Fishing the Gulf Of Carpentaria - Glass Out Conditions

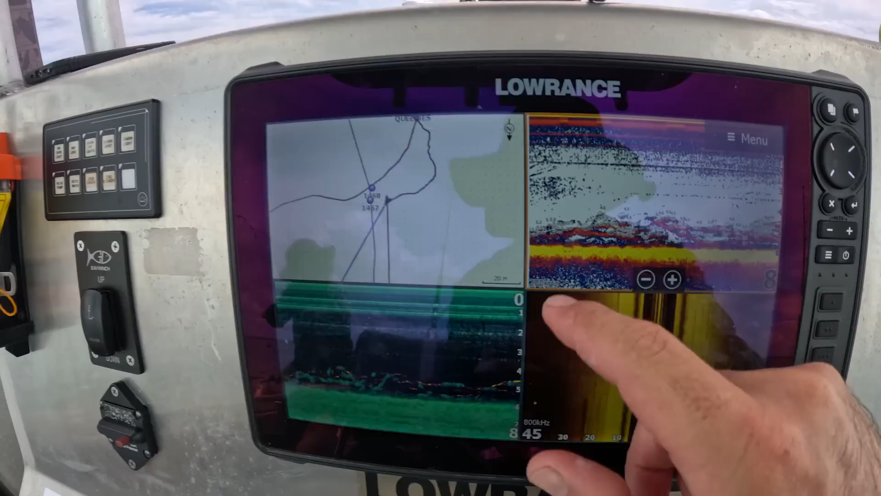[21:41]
You can see them in the down scan, you actually see them in the side scan as well. And what they are is these big finger mark and big queenies.